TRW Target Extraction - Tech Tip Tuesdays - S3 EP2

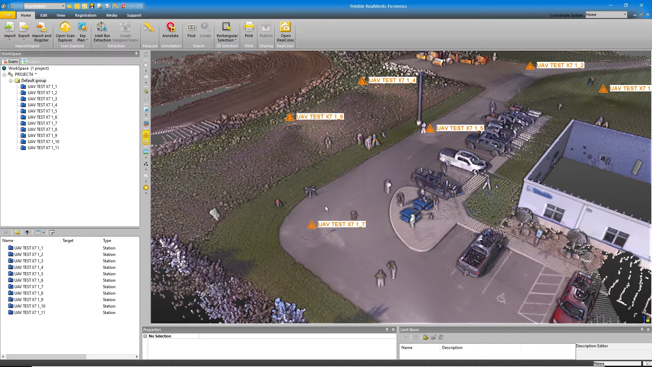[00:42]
Now since the survey of our ground control is what our photogrammetry is based off of, we wanted to use the Trimble NIST-certified dual laser scanning target to provide an additional layer of measurement validation.
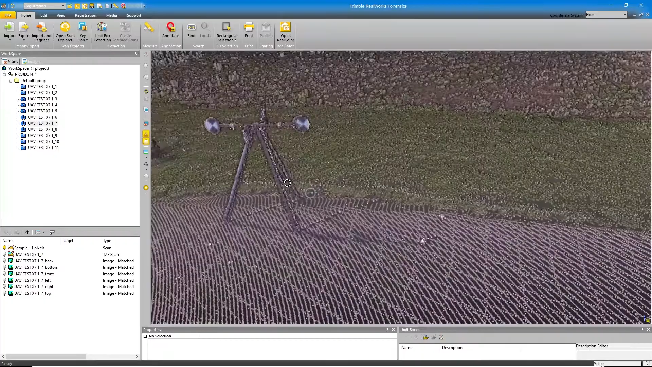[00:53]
Now you can see in the target sitting in the middle of our scene, and when we zoom in a bit, you can see that the targets were moved once between the beginning and the end of our scene.
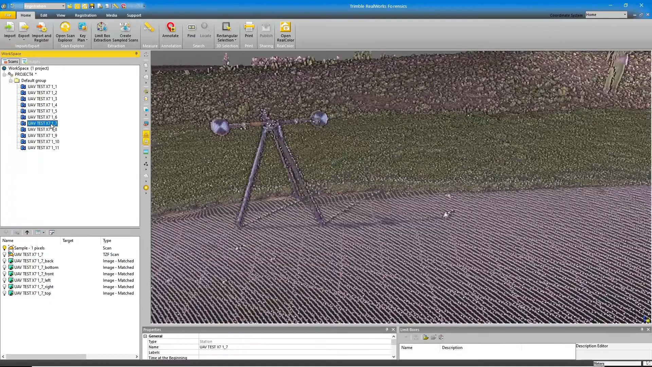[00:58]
Now for clarification, I'm only going to show the points from station 7.
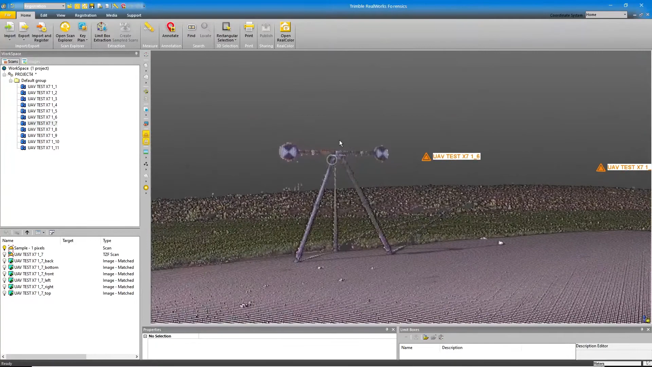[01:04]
And there we can see the targets on the tripod.
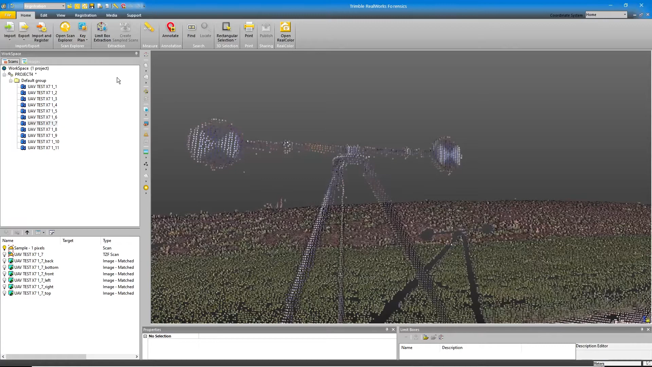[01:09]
If we use the measurement tool, we snap to one of the points in the cloud on one target and then snap to a point on the other target.
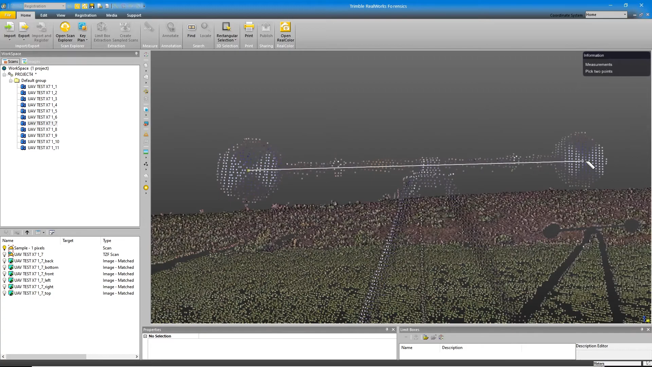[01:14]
This isn't a very good way to go about it since the points are a little sparse at this distance,
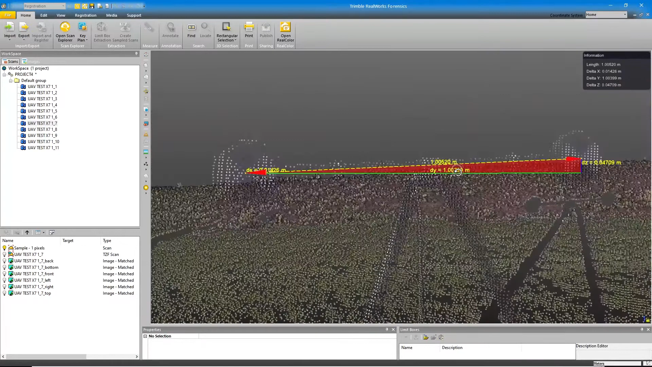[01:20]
and the points we're picking are not as close to the physical center of the target as we would like them to be.
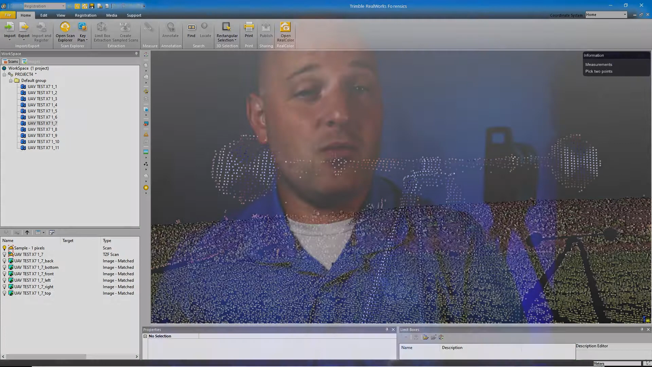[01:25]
What this does is this produces a measurement that indicates more error than what is actually there. So what do we do if there isn't a point in the exact center of the target?
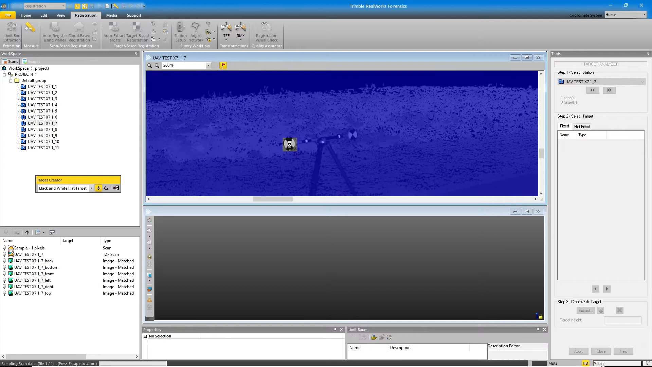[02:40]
Now you'll notice that the bottom window now has the isolated point cloud displayed for us.
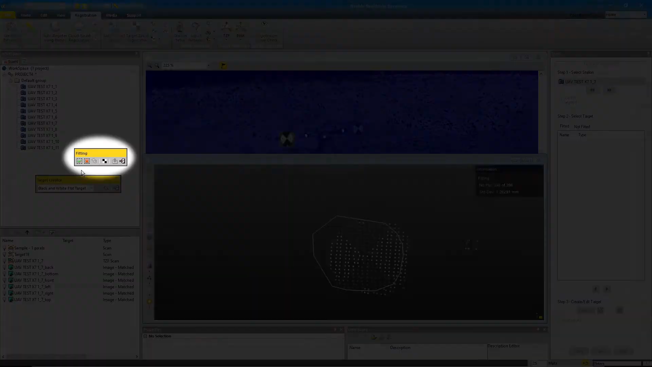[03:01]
Once we tell the software we want to keep what's inside the lasso, we click on the fitting button and the solution is computed. Here, I'm checking to make sure the target plane is fitted to the cloud correctly.